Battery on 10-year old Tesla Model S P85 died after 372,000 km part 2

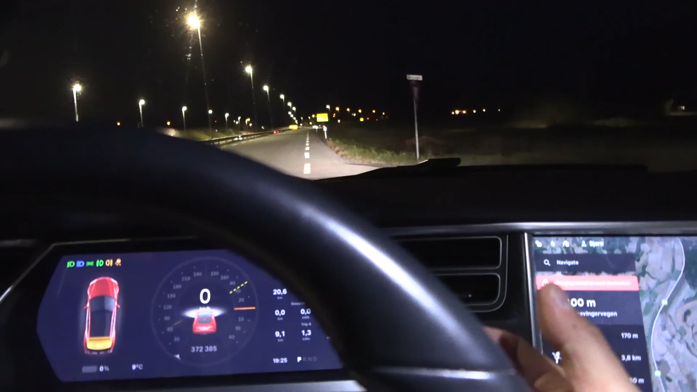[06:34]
Oh, it fires up. Trunk open. Okay, that's fine. Okay, so first we need to do a little, uh, turn here. So, I mean, it works for now. Just, the question is just how far can I drive before it dies again?
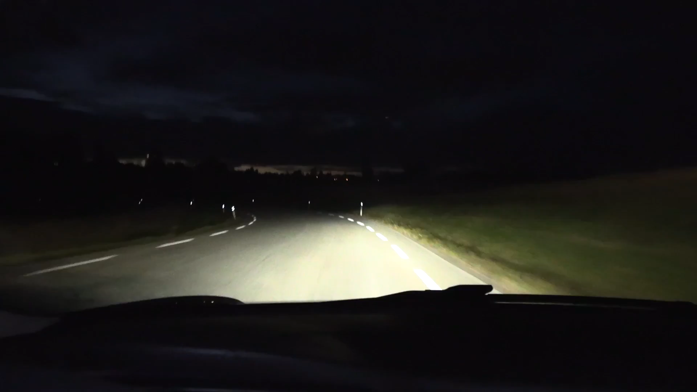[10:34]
I'll try to bring it alive again, but I just have to focus now. You see, go, go, go, go. Okay. Build up, build up speed, build up speed. Get up the hill here. Get the hill. Yeah. I'm using around five, five, 10 kilowatts only.